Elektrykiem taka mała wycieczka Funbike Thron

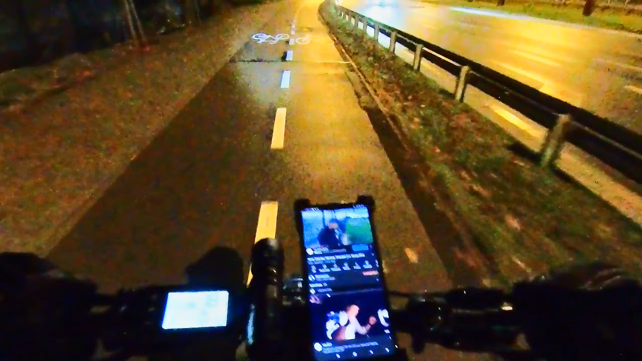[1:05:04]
Kto tam zmienia? Coś policji na mieście, chyba policja stoi, albo taksówka, może taksówka. Pod górę, zaraz zobaczę, ile przejechałem. bo nie patrzyłem. Założeniem było 40 km pyknąć.
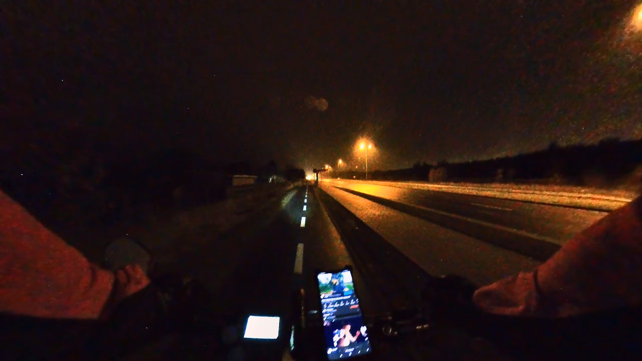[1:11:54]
Ale zdarza się, kurde, 90 parę jechać. Tam, gdzie jest 70, tam, gdzie 50, to nie. Tam, gdzie 50, to góra 60 jadę. No. On coś tu zawiecha. Przemo stanął. Dodał mi praktycznie od supraśla. Oglądam Przemka. Znowu deszcz zaczyna padać, widzicie? Dobra, na razie będę kończył. Włożę gogle, bo